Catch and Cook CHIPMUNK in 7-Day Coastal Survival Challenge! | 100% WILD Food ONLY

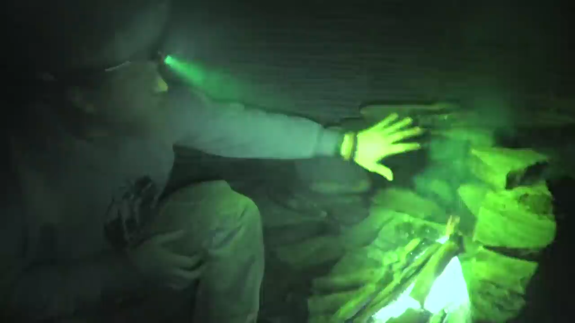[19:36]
his shelter putting it together what you got going on here so I built a bigger fireplace with a bigger heat shield and hopefully wicking
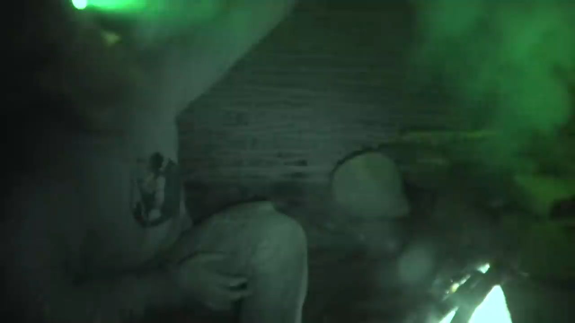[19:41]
heat up faster drafting it causing it to go out the chimney and be less smoky
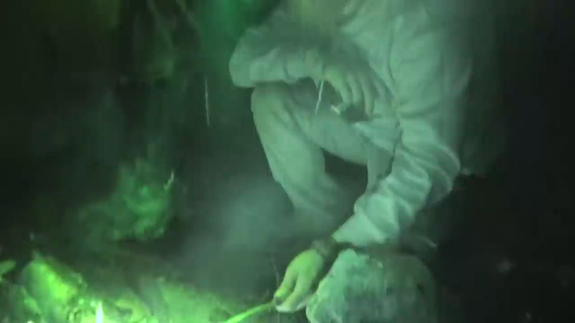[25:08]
they look super oily yeah you can't really tell with the night vision but the
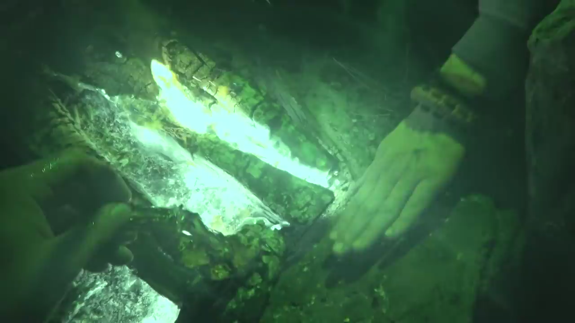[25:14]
amount of oils coming off them is oh that rock's really really off yeah maybe the rock's the way to go yeah
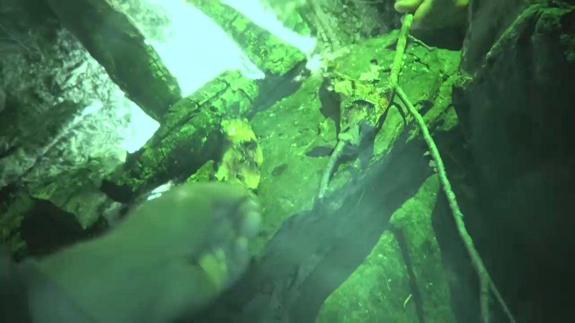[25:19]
you don't have to worry about
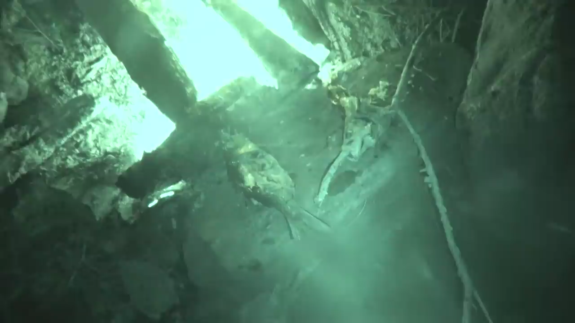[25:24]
smoking your eyes see it's cooked and meat's falling off the bones
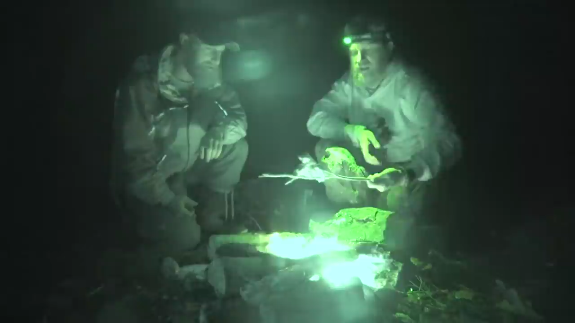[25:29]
on that side that's a good sign I think the problem is obviously all those pin bones that don't belong
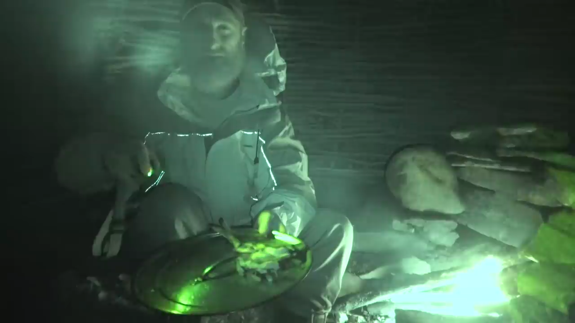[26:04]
I need my flashlight a little bit just to make sure I don't eat any bones here I don't know how I should eat this you think I should stick that in there there's a whole pile of pin bones in there still
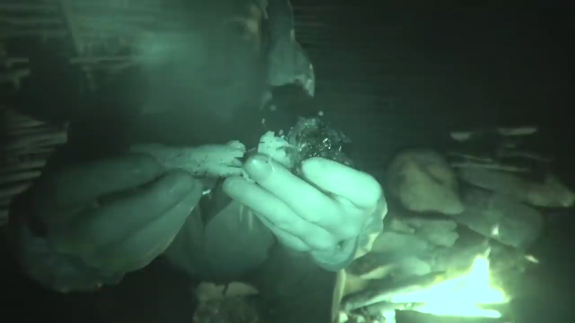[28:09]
this fish is super oily I wonder if it's actually been like okay you know the fish cakes and all that stuff because we ground all this up yeah what do you mean it's been okay well maybe it was like giving me enough calories you know because I thought it was all just lean meat but it feels really greasy yeah yeah I think yeah once the
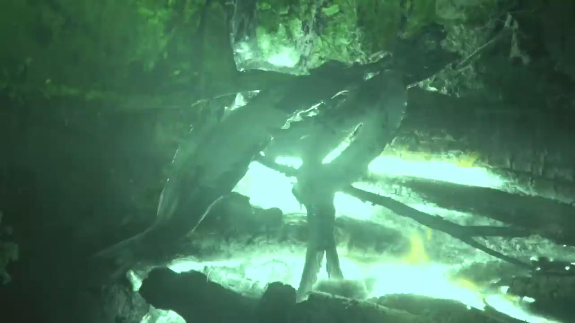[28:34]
smoking it must cause the oils
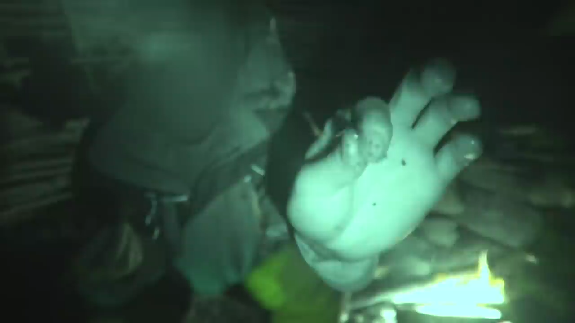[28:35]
to come out more like look how slippery my fingers are you don't get that from a normal fish no without without olive oil like it's my fingers are just slippery they slide right here's the head the head skull see if they still go you hit the head yeah because it was so burnt I know it's burnt well you can eat the head
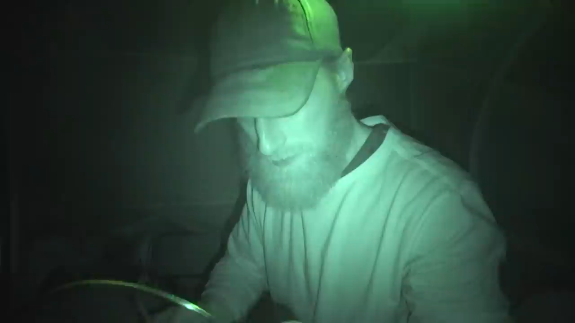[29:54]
I know you can't see the colour but it's just grey but it tastes fantastic